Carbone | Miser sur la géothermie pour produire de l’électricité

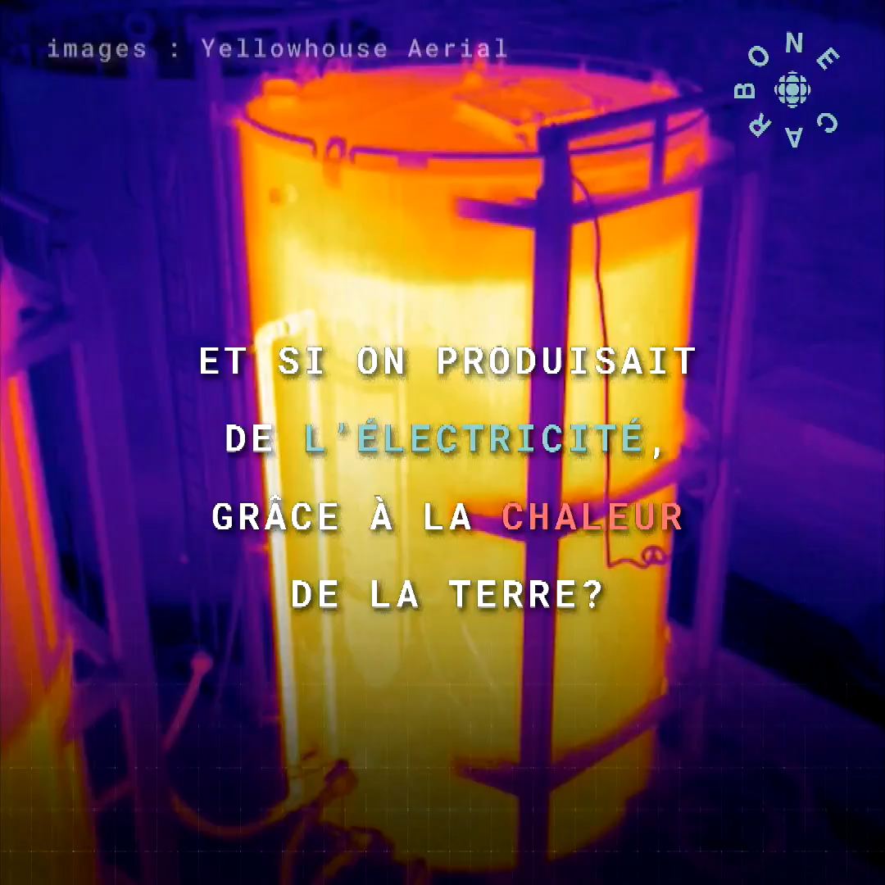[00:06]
What is that? Look at the difference of temperature between that and that.